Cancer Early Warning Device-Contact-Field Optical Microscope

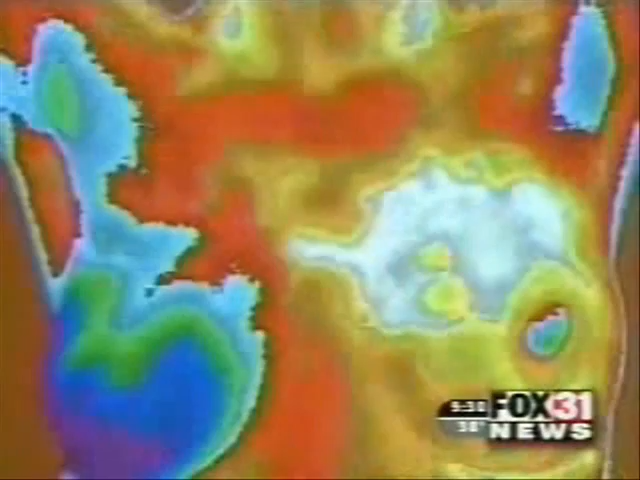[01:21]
an infrared reading of heat in breast tissue that can indicate signs of
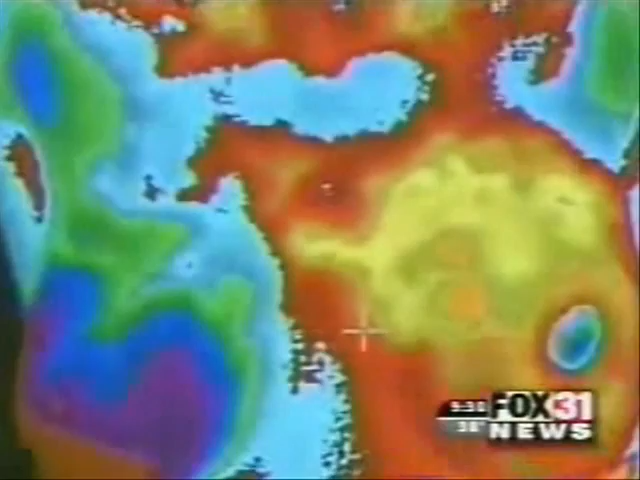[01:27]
disease Medical infrared imaging can enable us to detect breast cancer 10 years earlier
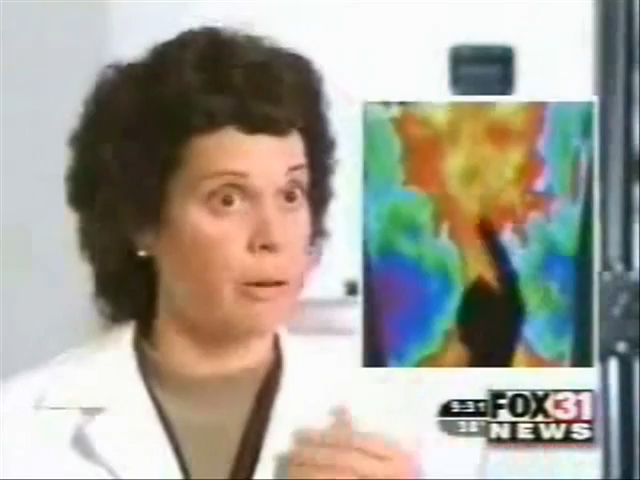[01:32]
than mammography Because it looks for the physiological signs or the heat of tumor development
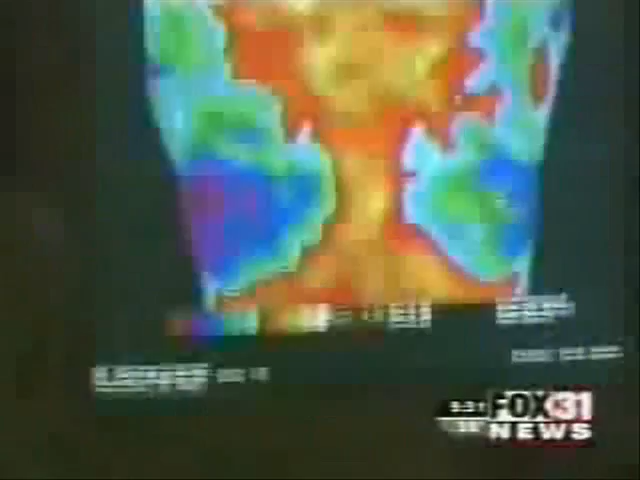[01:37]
That heat is generated by cells that over the years can multiply by the billions
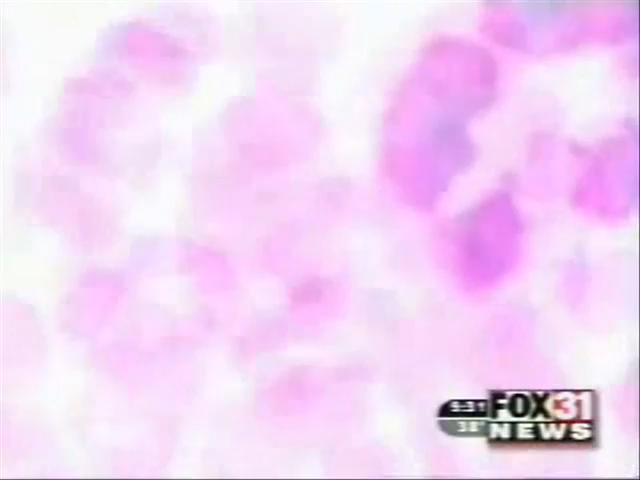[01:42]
and develop into deadly tumors This breast is much warmer than this breast
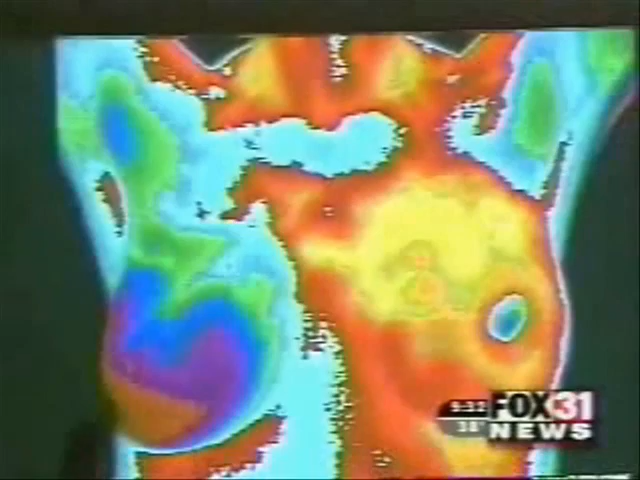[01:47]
by at least six degrees The breast that registers as bright red is cancerous The thermogram is taken with this high-tech camera It works using the same technology used by the U.S.
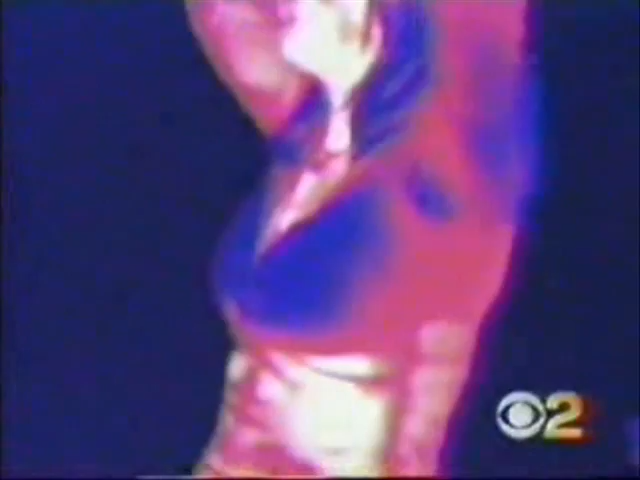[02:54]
Darren Clare says the infrared imaging is a tool that can warn women up to a decade before
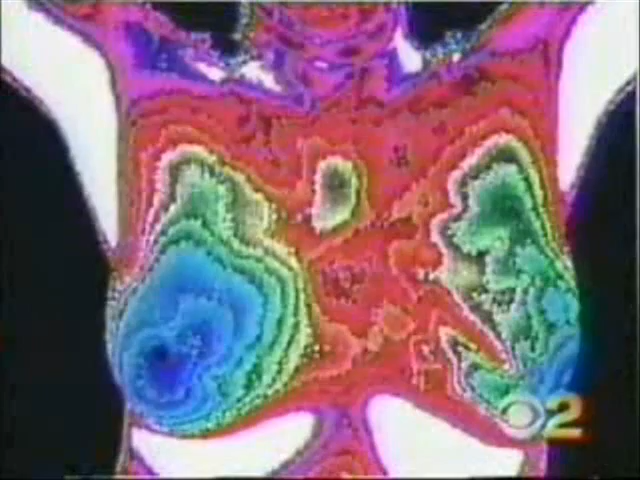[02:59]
the cancer even forms It takes 10 years from the moment of the cancer cell starting to be the size of a pea